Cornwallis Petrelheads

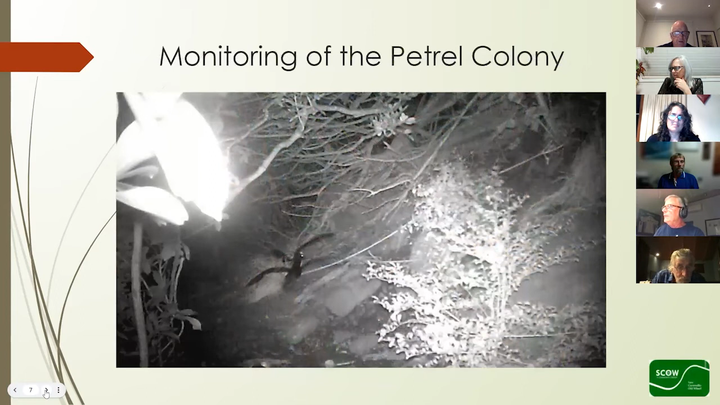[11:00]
There's some oi with ropes you can see coming down. It's all a bit hilly, and then the last slide.